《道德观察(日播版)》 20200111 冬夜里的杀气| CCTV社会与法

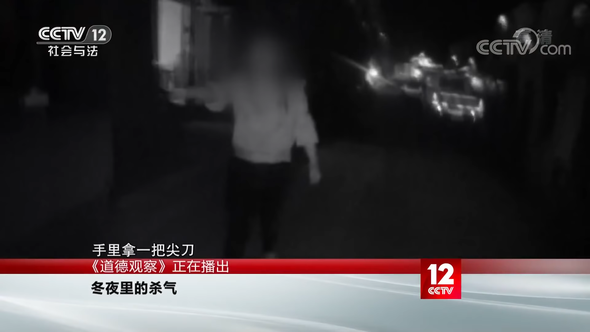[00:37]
手里拿一把那个尖刀，他那个刀比较长，那个刀应该是大约能有30公分长。
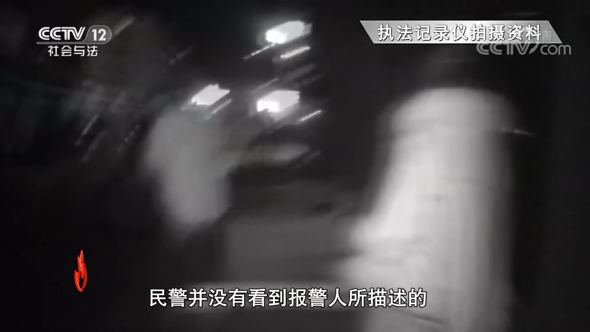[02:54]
到达现场后，民警并没有看到报警人所描述的拧煤气罐的场景。 我身边每一个人。
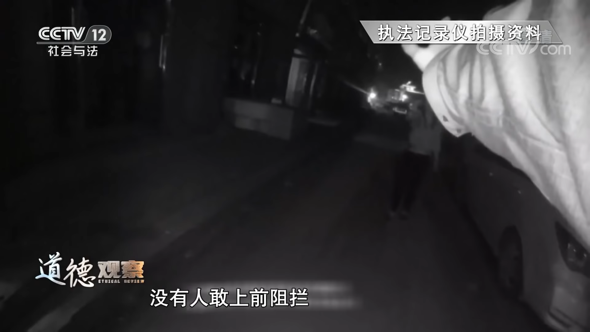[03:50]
没有人敢上前阻拦，都是惧怕她手上的尖刀。民警的劝说对失去理智的醉酒女子来说已无济于事。
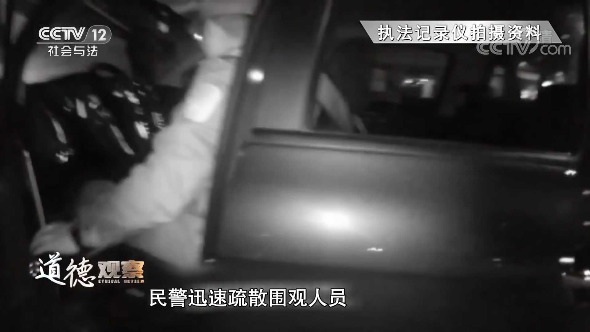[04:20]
民警迅速疏散围观人员，同时向后退缩，准备警用器械以防不测。 现在只要找到她老公，啥事都好解决，她就躲了。 找不着了，先不找老公，先把刀拿下来。
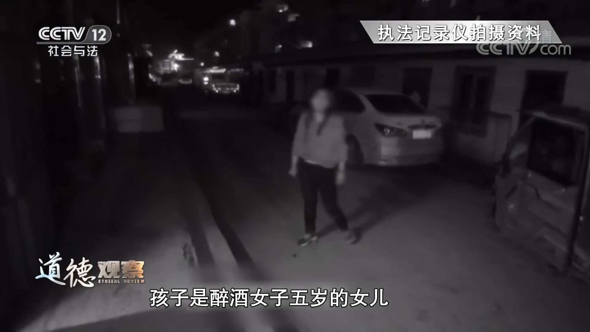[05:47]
孩子是醉酒女子五岁的女儿，为安全起见，理发店老板将孩子引到店里看护了起来，
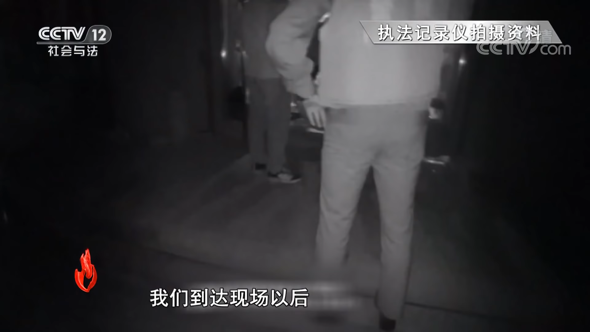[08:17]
我们到达现场以后，就及时疏散周围的群众。